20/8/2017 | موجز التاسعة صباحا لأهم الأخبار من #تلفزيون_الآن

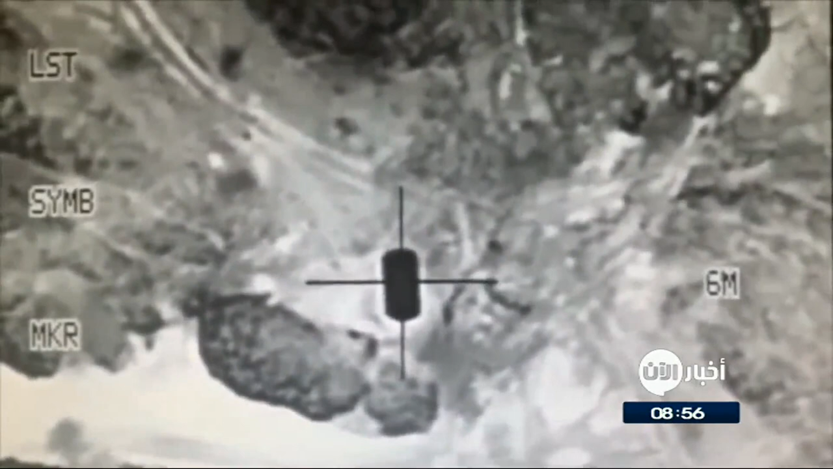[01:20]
شنت مقاتلات حربية وعمودية يرجح أنها أمريكية ضربات جوية على مواقع مفترضة لتنظيم
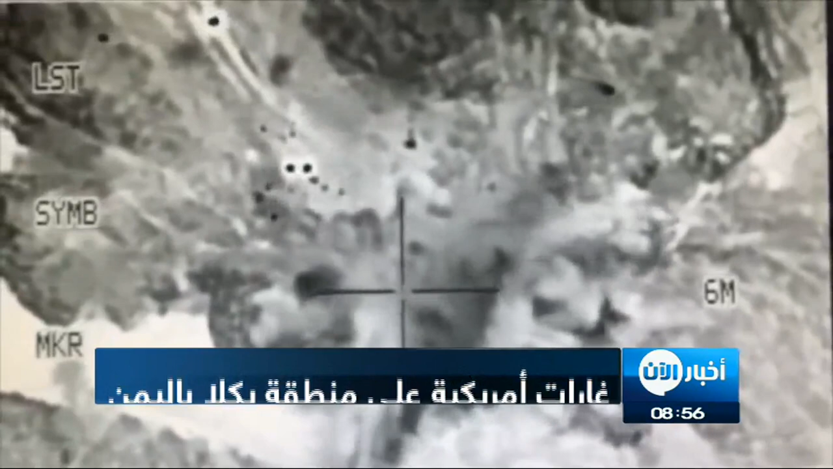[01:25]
القاعدة في منطقة يكلا بمحافظة البيضاء، وأفاد السكان المحليون
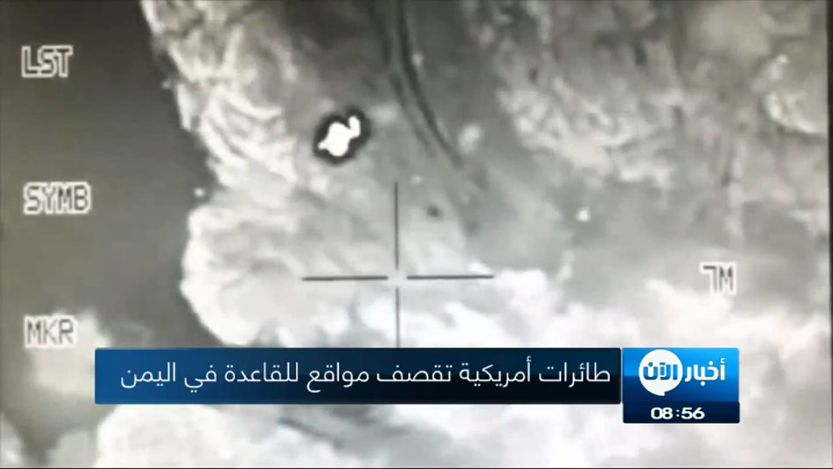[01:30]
بأن المقاتلات العمودية حلقت بكثافة في أجواء المنطقة قبل أن تستهدف بأربع غارات جوية سيارات كانت تمر في الطريق العام بالمنطقة.